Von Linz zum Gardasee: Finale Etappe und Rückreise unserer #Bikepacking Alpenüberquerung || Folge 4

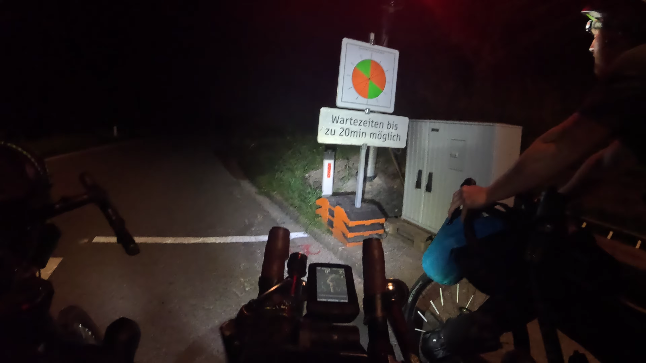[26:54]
10 Minuten noch. Was wollen wir von vorn? Und scheiß drauf, scheiß. Ja, ich glaube.
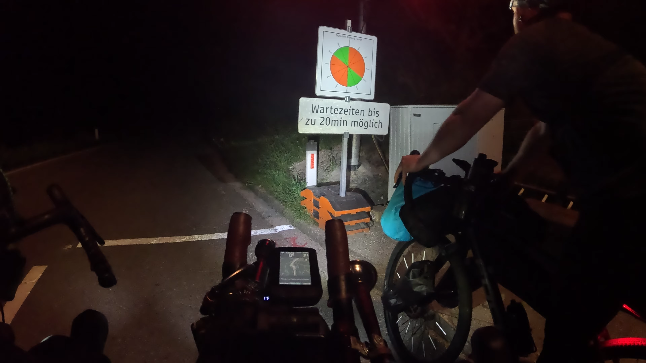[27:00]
Es ist einfach 11 auf Nacht. Nein, und wir können jetzt. Es kann nämlich sein, dass da einfach ein LKW jetzt dann raufkommt, weil er grün hat. Es ist 11 auf Nacht und wir können jetzt da ewig warten. Ja, setzen wir uns da her, chillen. Jetzt kannst du einen Kaffee machen. Das ist typisch Österreich. Wir glauben an ein System, da ist einfach rot, es ist mitten auf Nacht und wir müssen halt jetzt 10 Minuten mindestens warten. In der Bumper. Das kannst du wieder kacke, Alter, das ist so dämlich. Was ist das?